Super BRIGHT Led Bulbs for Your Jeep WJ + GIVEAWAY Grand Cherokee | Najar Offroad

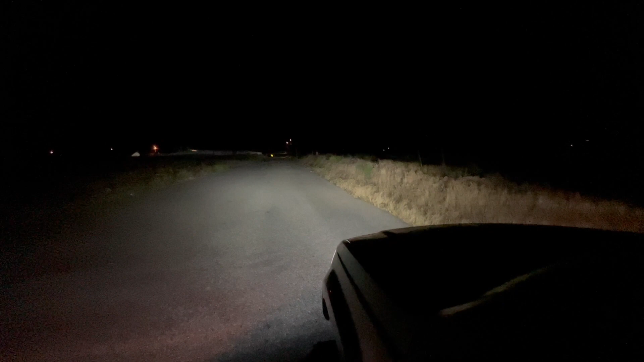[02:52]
as you can tell they're way brighter than the lights i had before that's it's crazy how much i could see on these i do need to point them down a little bit but look at that difference like you can actually see and this is the bad camera on the iphone it's like the worst in low light so i mean if i put it on this one you can see how much brighter it is wow that's crazy and this these lights i actually point out more on the sides the other lights i had didn't really light up the sides as much i will put the video of the other lights that i had compared to these these right here are the old bulbs